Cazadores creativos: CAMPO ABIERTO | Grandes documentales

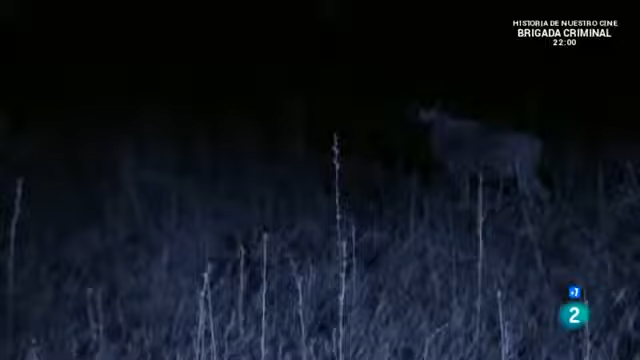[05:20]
Los ñus azules tienen mala visión nocturna.
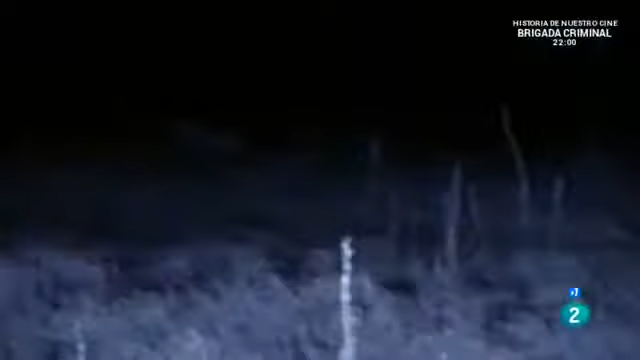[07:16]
El segundo obliga a los ñus azules a moverse hacia Saba.
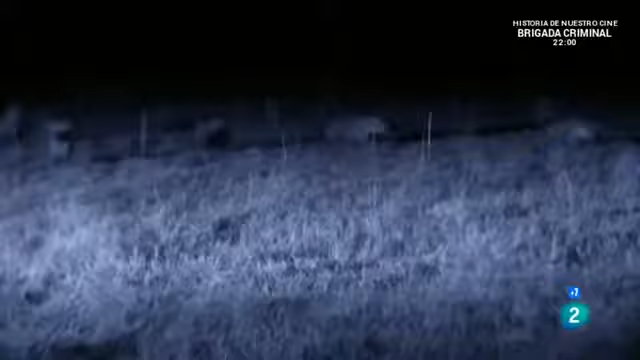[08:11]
La noticia de carne fresca se difunde rápidamente.
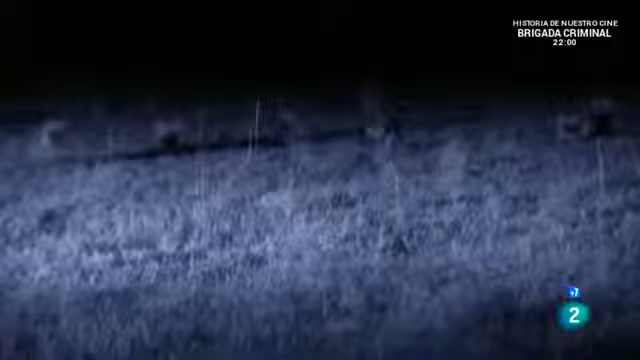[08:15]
Cuando un depredador triunfa en Sabuti, sus rivales permanentes son las hienas. La captura de Saba y sus propios cachorros está en peligro.
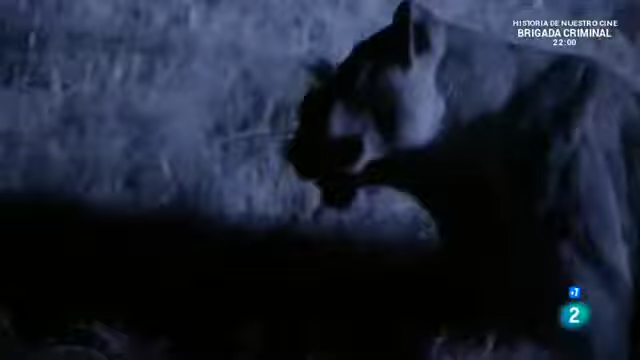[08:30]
Aunque los leones son más grandes y fuertes, las hienas los superan en número.
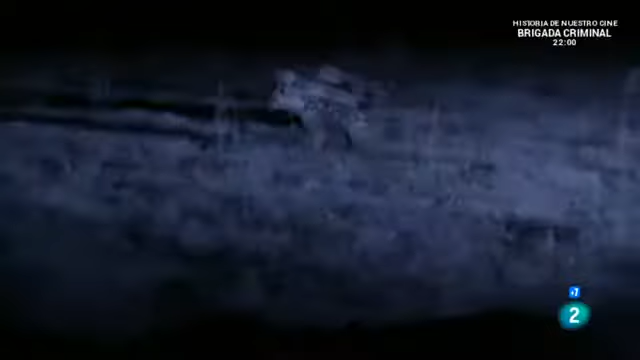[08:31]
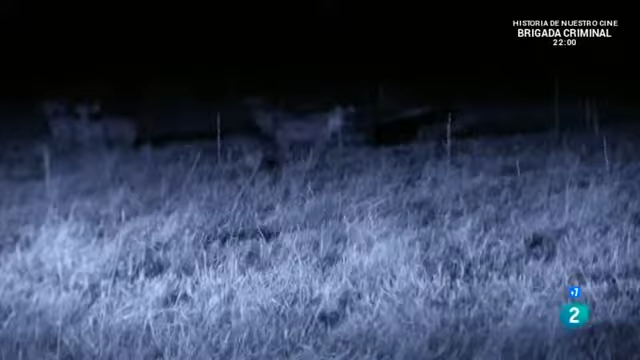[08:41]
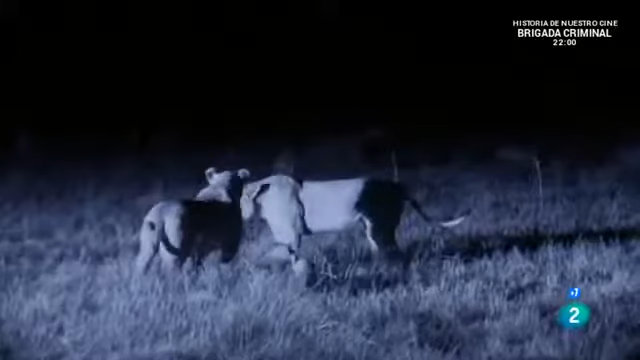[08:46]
Se muestra protectora con sus cachorros por una buena razón. Los defenderá a muerte.
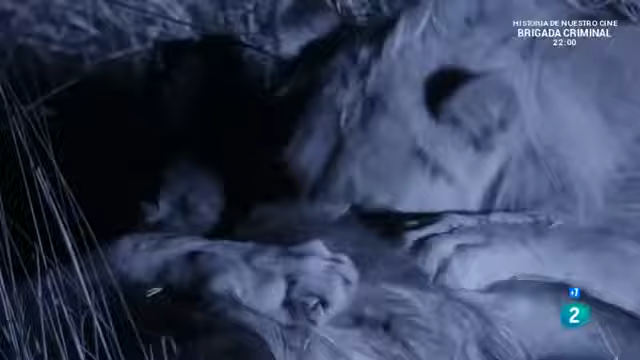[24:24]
Justo cuando acaban de hincar el diente a su ansiada presa, una señal de peligro llega a sus oídos con claridad.
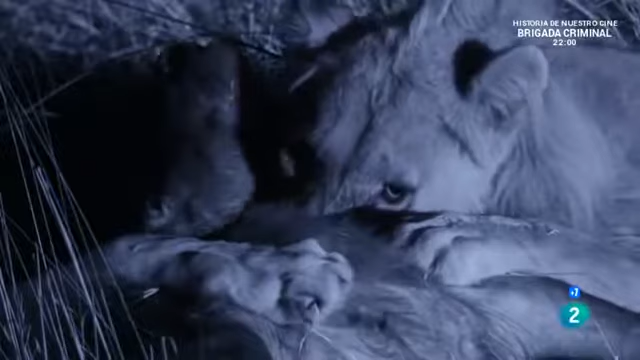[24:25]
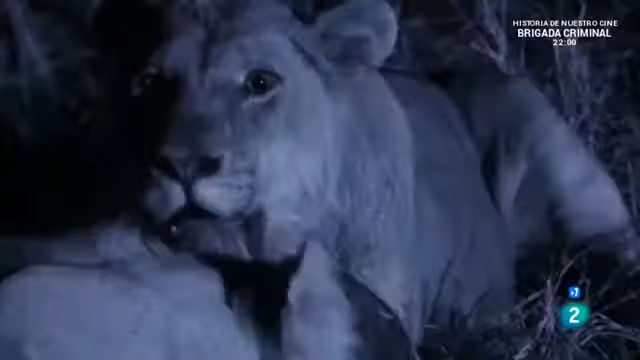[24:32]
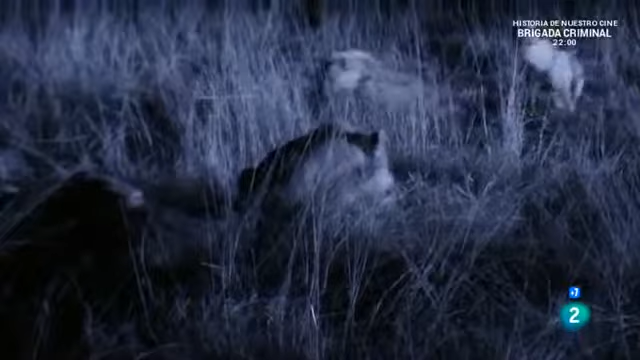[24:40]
Los hermanos defienden su presa desde todos los ángulos.
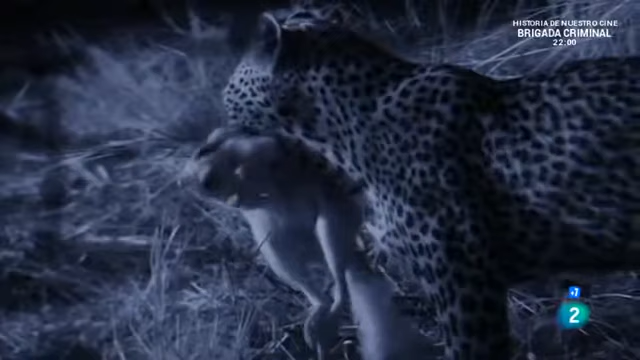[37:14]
Por fin, una presa lo bastante voluminosa como para saciar su apetito.
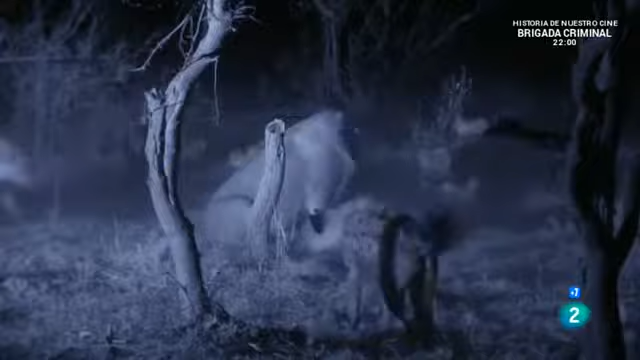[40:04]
Enfrentarse a este clan de 22 miembros difícilmente puede considerarse una pelea justa.
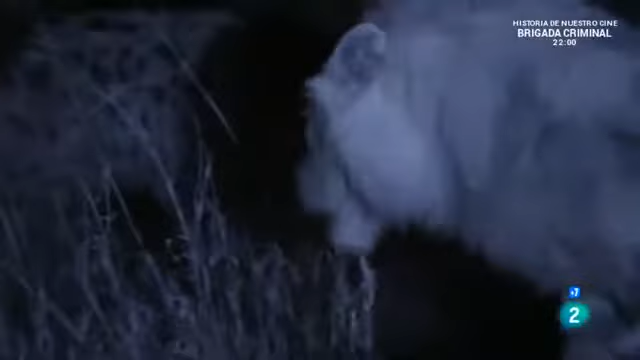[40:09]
Está rodeado. Un grupo de hienas tan nutrido es capaz de despedazar a un joven león.
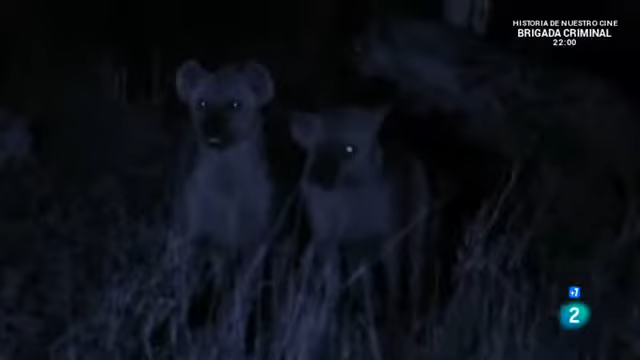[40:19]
Los leones se repliegan sobre su presa mientras el clan estrecha su círculo.
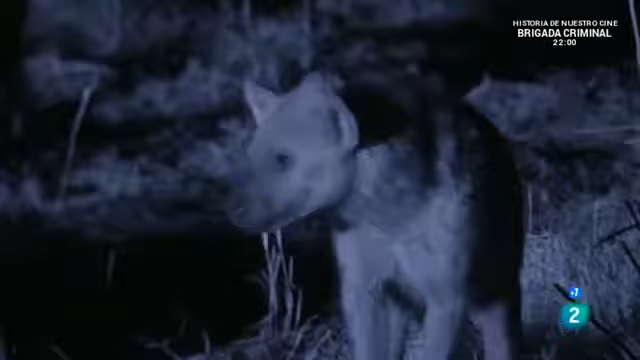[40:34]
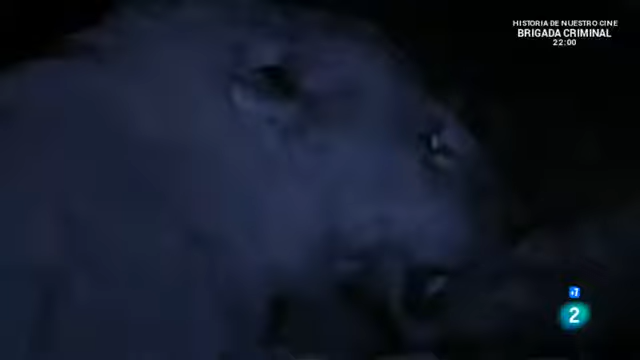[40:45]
Después de haber dedicado 18 horas a cazar este búfalo, los leones nómadas no están dispuestos a renunciar a su presa así como así.
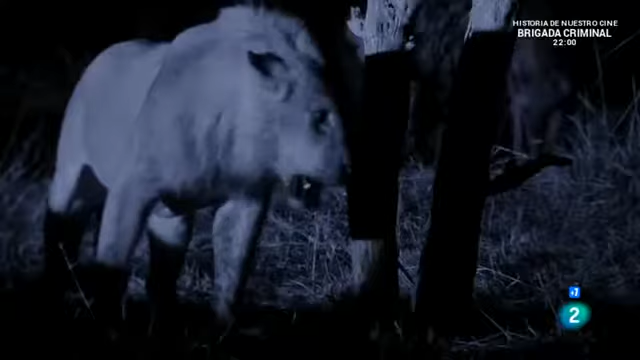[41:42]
Al fin, las hienas retroceden. Pero con el amanecer llega el verdadero peligro.
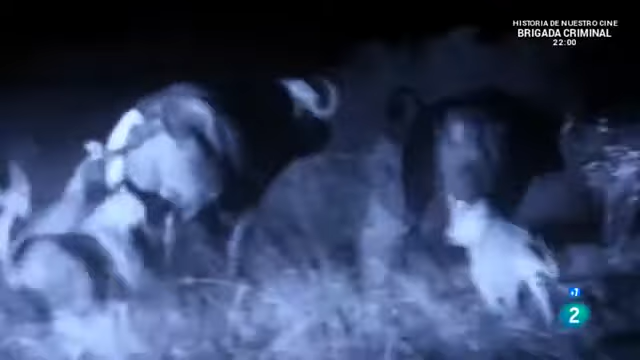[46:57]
Los cachorros ponen en práctica lo aprendido.
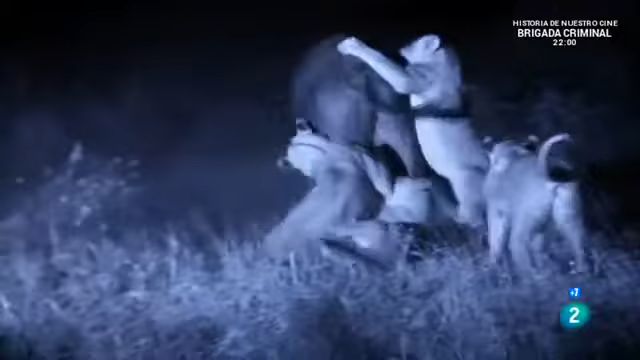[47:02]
Un guardaespaldas interviene. Y pasa a ser él mismo el objetivo.